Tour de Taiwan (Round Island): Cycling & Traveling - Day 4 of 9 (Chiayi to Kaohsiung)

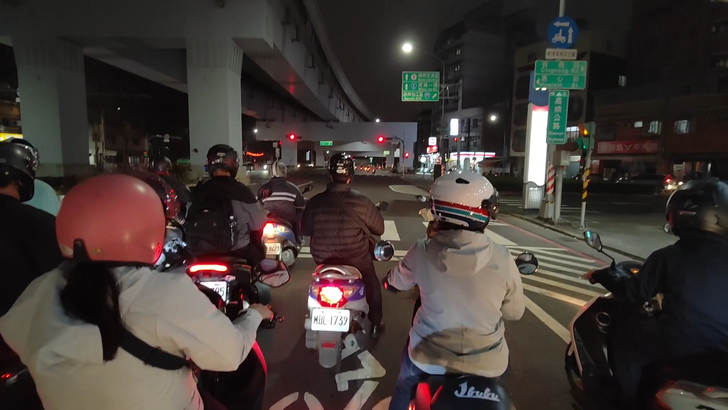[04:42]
Di sini anda dapat melihat kenapa kerjaan di Taiwan mengambil masa yang lebih lama, kerana ada banyak lampu trafik.